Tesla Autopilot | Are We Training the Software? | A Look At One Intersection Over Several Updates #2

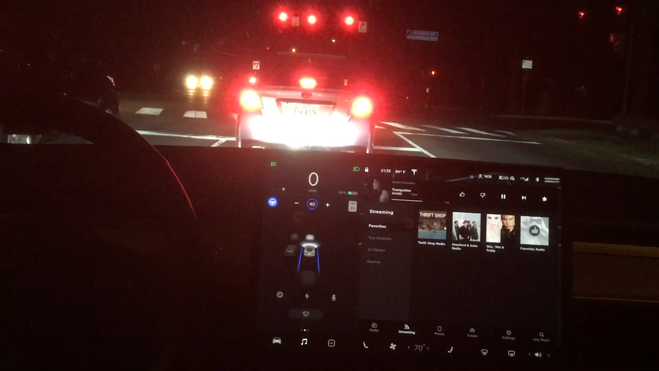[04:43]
Man, I am on cloud nine here. We got a new software update. I'm sure this one is also going to be successful. This is at night, and we are making our way through the intersection, and it veers right to the left, right in the car. So okay, that was at night. We got a new software update. Here's one where I actually catch the green light.